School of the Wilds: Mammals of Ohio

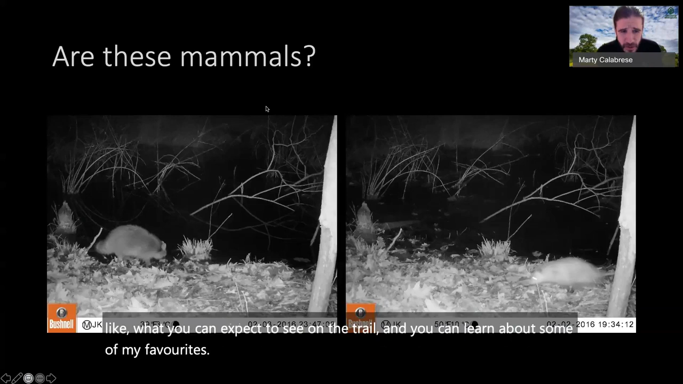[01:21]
Are these mammals? Do you see them in there? These were taken with hidden cameras
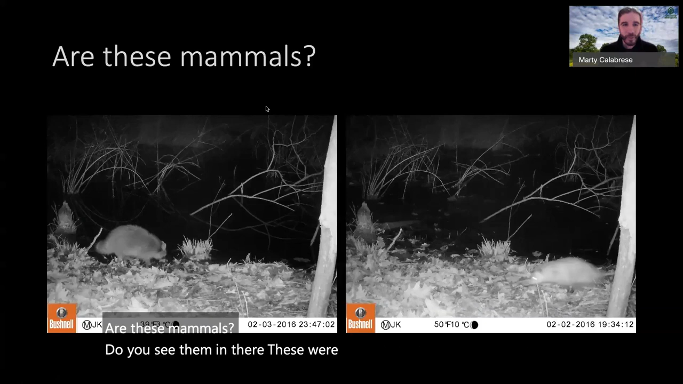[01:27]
in the forest that are triggered by movement.
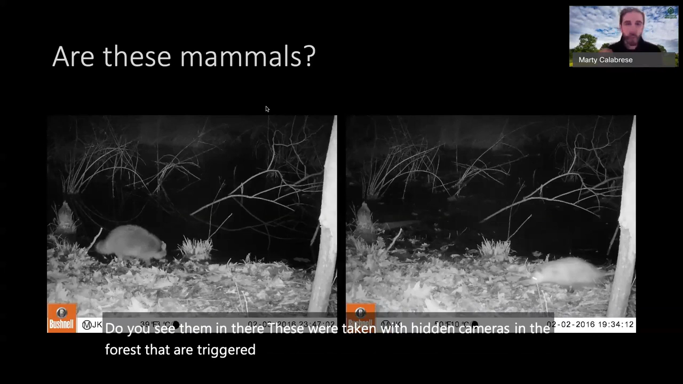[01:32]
They take a few, pop, pop, pop, three photos, maybe a short video. And on the bottom left, that's a raccoon. Can you guess what that is on the bottom right? And that's an opossum. And we are using the chat feature. I can see that if you have any further questions. On that first slide, we had someone mention, they said, nice otter.
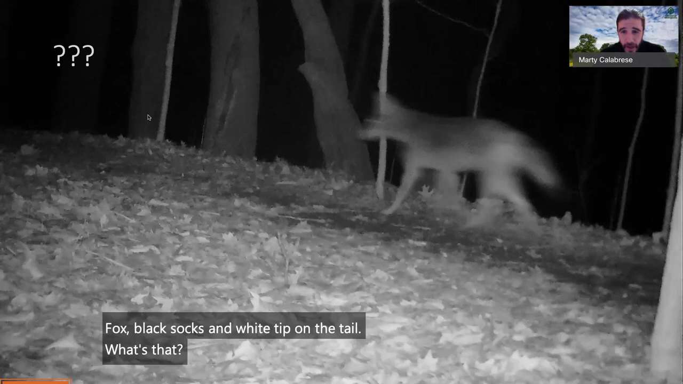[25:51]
So I captured this animal with a night cam and the wildlife camera. And take a look at the tail. It's pointed down. The tip of the tail is dark. Thank you for your suggestion, Michelle. You are right. I'll tell you, you're right because you sent that to me privately. Not everyone sees the right answer. You are right, too. Everyone who's guessing so far. And let's see. Tall ears.